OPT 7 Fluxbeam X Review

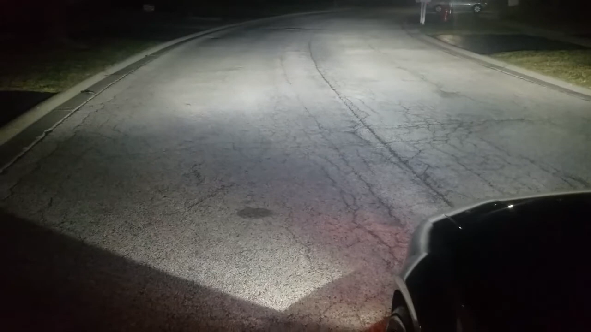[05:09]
Now, with the fog lights off, they don't have a lot of scatter. In fact, I don't really see scatter at all. The beam does project pretty far. Where I can see in person, it goes to about that tree up there. And that's where the light becomes to be a little more faded. But the majority of the light is up to that tree.